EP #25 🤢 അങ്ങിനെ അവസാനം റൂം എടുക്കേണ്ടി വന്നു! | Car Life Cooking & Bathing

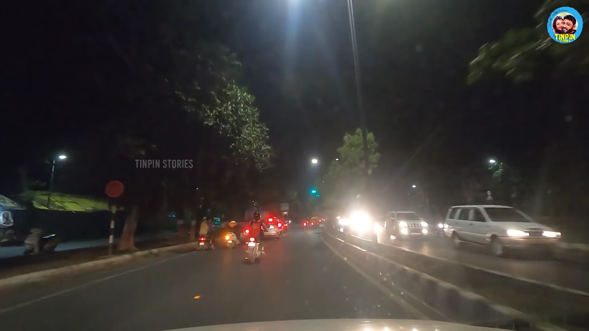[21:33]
നല്ല നിറച്ച് മരങ്ങളുണ്ട്. റോഡ്സൊക്കെ നല്ല റോഡ്സാണ്. ഒരു എന്താ പറയുക, കുണ്ടുകുഴി അങ്ങനത്തെ ഒന്നും ഇല്ല. നല്ല റോഡുകളാണ്.